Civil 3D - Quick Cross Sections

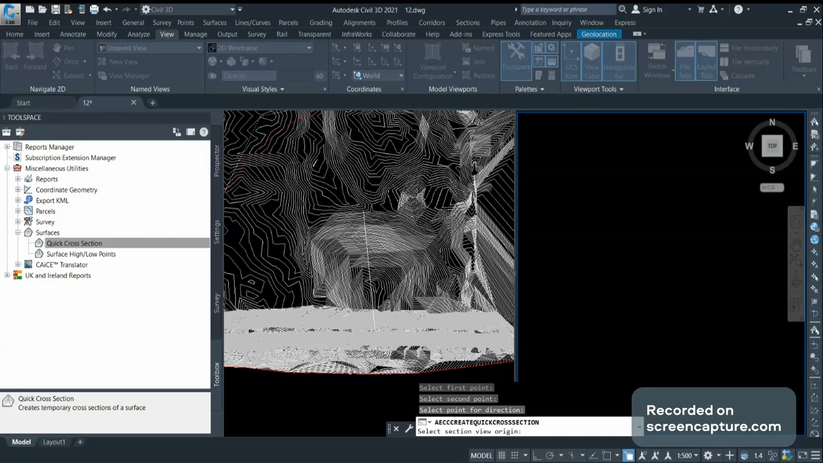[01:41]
styles so for section view I can use different different styles for view I can use different different views for now I am keeping the default views so you can see my existing ground surface is there on this side I am having higher surface and on this side I am having lower surface and once I will click enter or escape it will delete this polyline in this surface so it is gone now
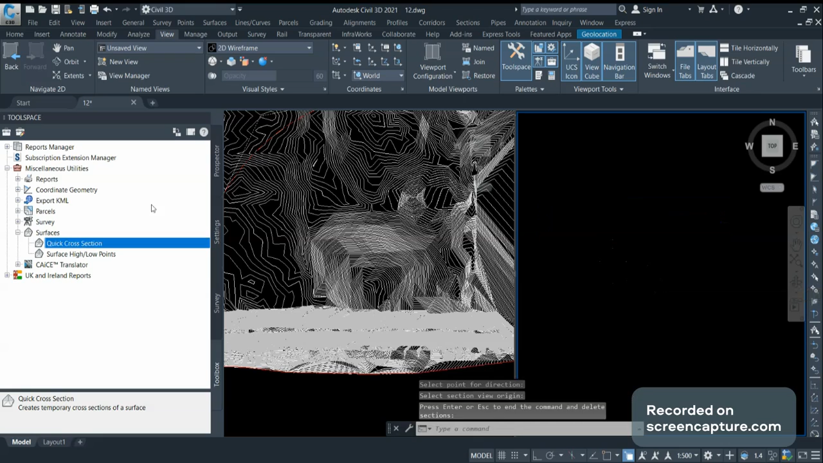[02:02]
similar way you can create the cross section or multiple lines like I will select the surface and suppose my tentative alignment is this one let's say this is my PI points I need the cross section at 10-10 meter interval on both side I need 30-30 meter
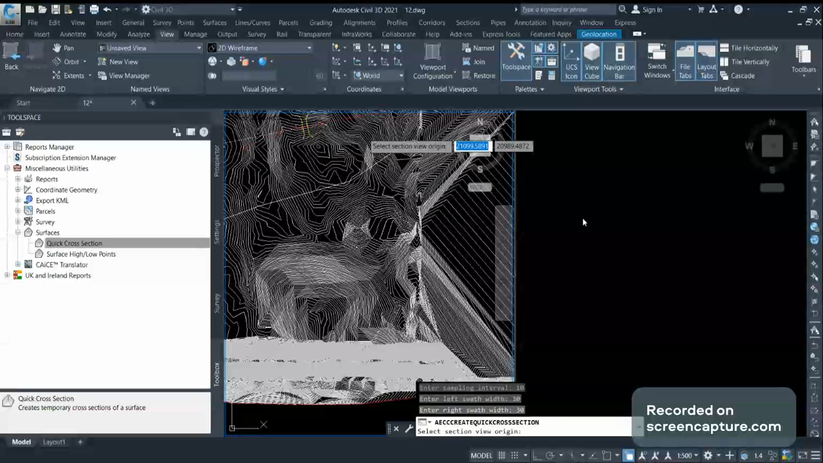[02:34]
to select the origin and the style set I will use the default one
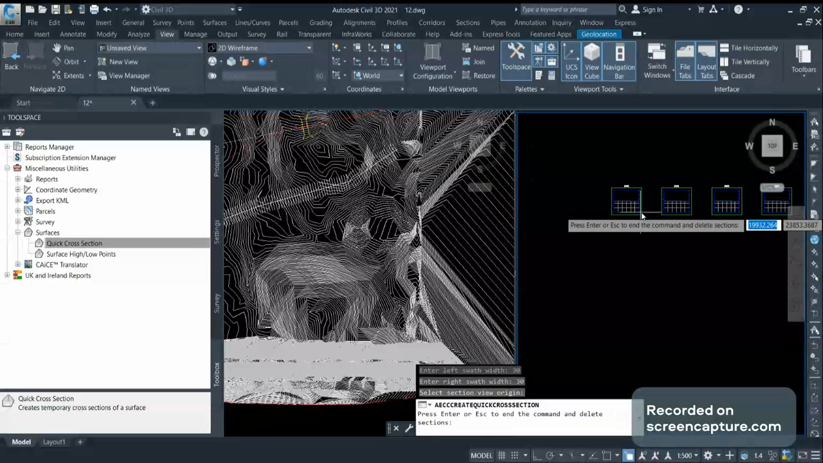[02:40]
so you can see the cross sections are generated at 10-10
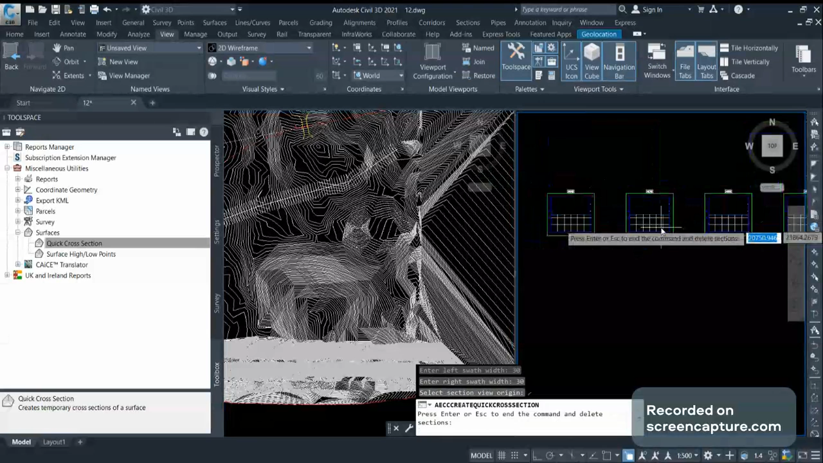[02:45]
meter intervals with 30-30 meter on both sides so this way
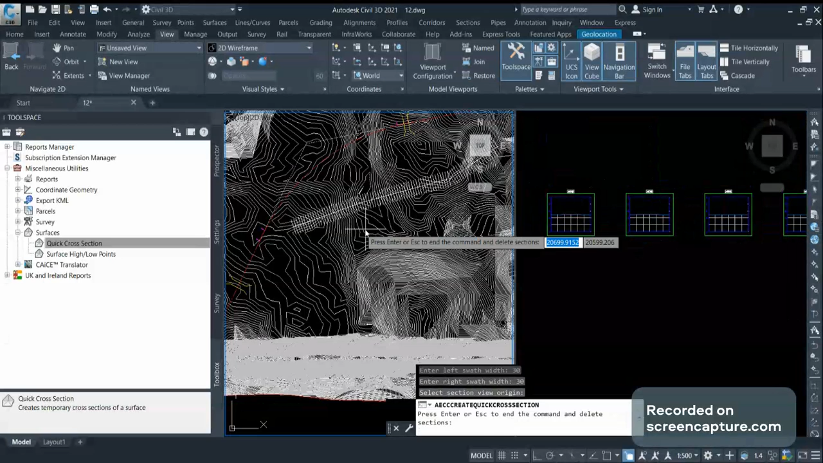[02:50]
you can quickly generate the cross sections and once you click enter or escape the cross section will be deleted so this way you can use your cross section